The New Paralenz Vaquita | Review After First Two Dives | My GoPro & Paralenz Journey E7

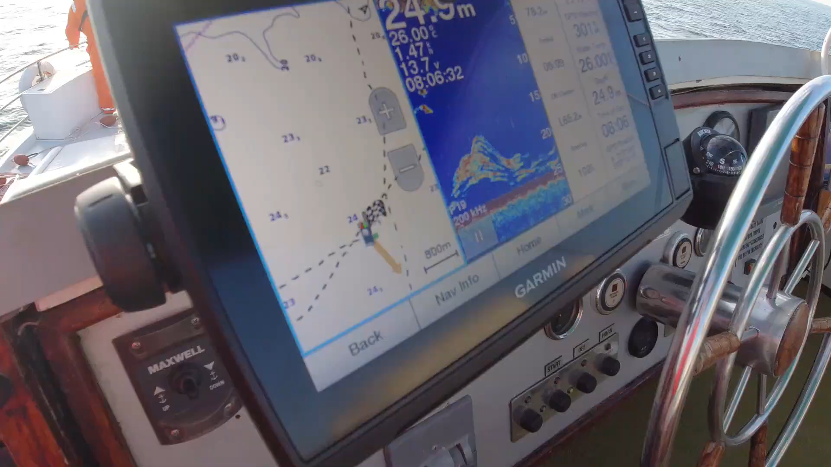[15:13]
we're over something now steve that comes up to
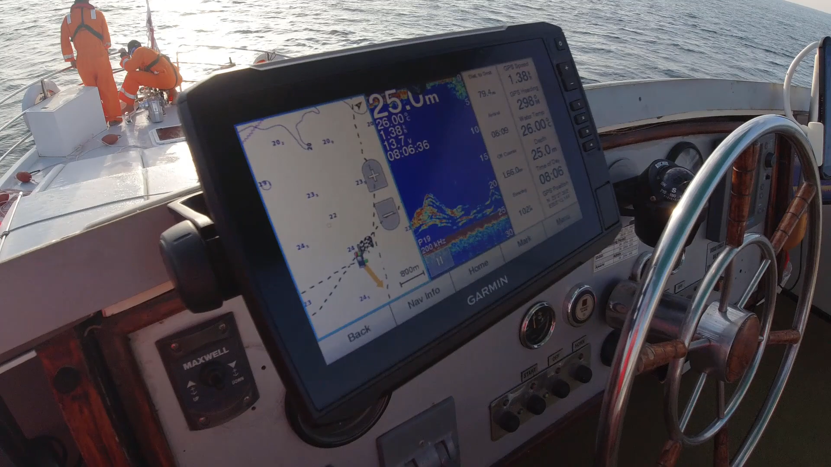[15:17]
On screen: depth 25.0 m
about 19 meters just look at the length of it